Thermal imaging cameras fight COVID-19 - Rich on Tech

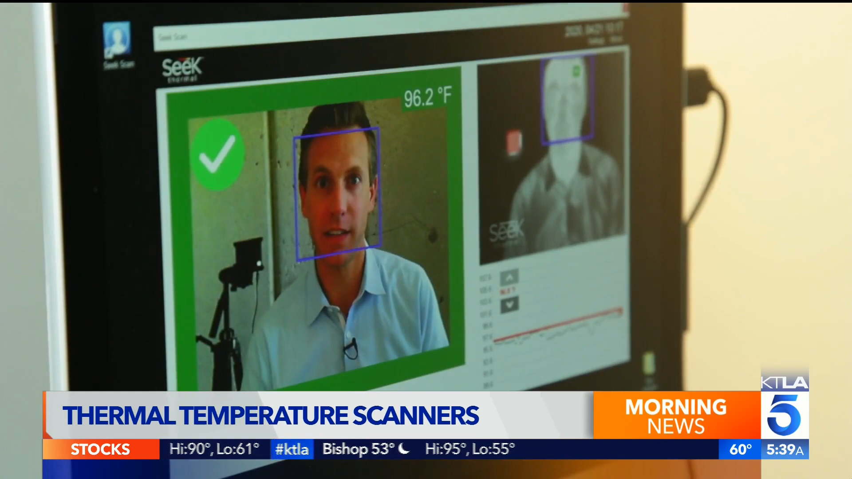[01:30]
On screen: spot 96.2°F
What this camera is doing is comparing my skin's temperature to this reference point behind me. If it's higher than the threshold, the system sounds an alarm for further screening.
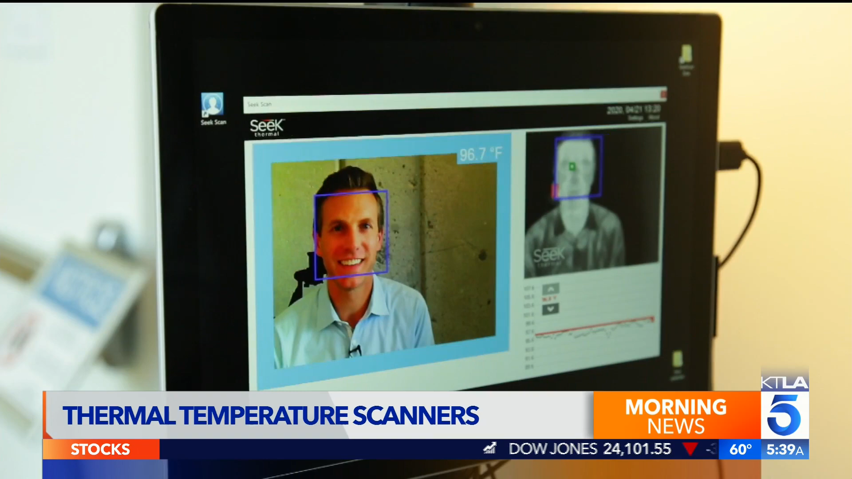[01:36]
On screen: spot 96.7°F
The warmer you are, the more light you give off. You certainly don't want somebody coming to work that's sick.